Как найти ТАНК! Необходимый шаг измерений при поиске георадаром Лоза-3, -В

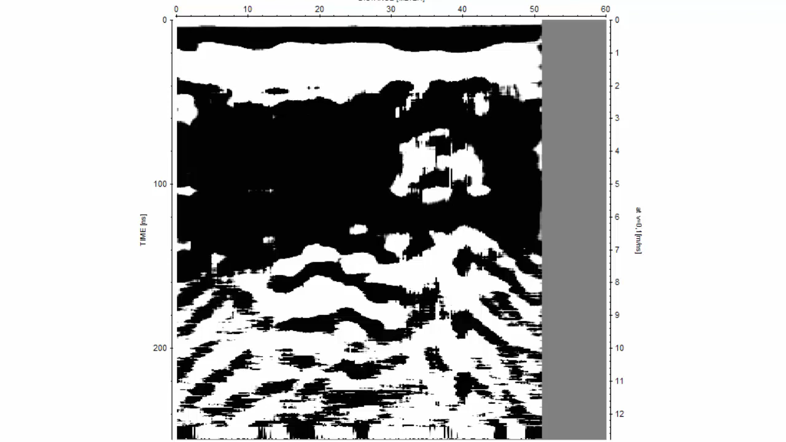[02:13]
глубине но есть уже вариации по шагу измерения ведь это может быть измерение каждые 20 сантиметров 25-30 даже до полуметра то есть понимая какие какой масштаб этой цели если это танк то допустим достаточно